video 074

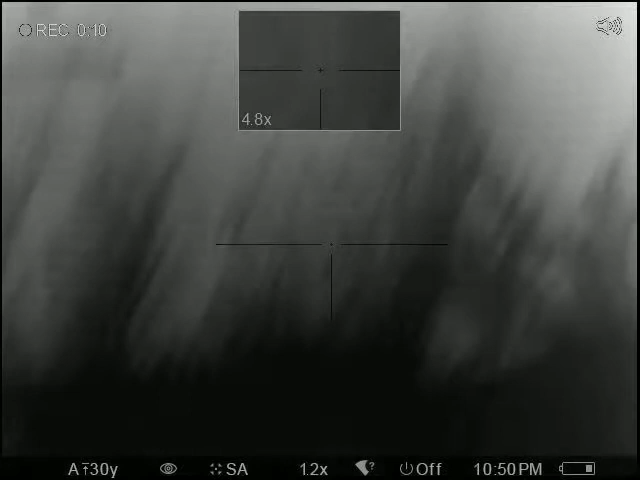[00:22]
Yeah, it's coming down. It's on the back side of that tree.
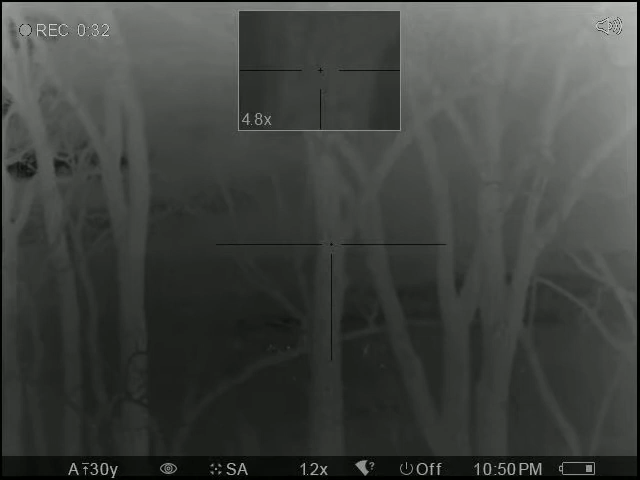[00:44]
Right there, that tree you're on. Go up to that V, and on the back side of that. Yeah, I see him. He's right there behind the ceiling. Yeah.
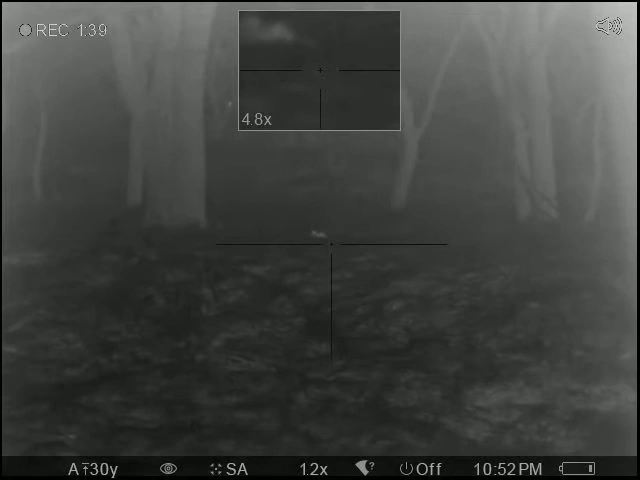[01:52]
There's only like three in that one, and these are going to be louder when you get to here.
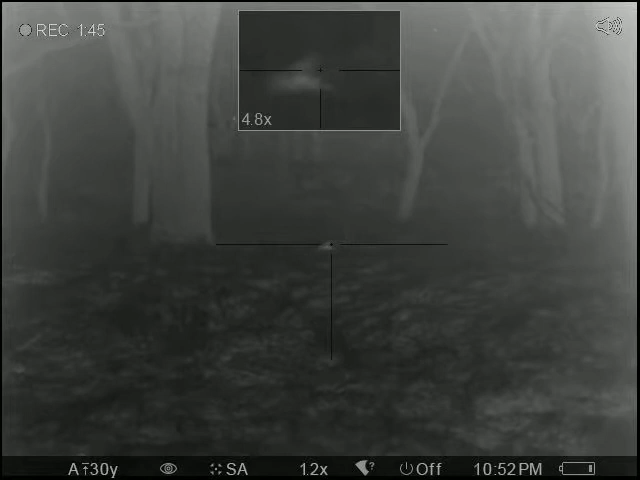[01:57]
Oh, that's a message that's separate. He's over there squirming.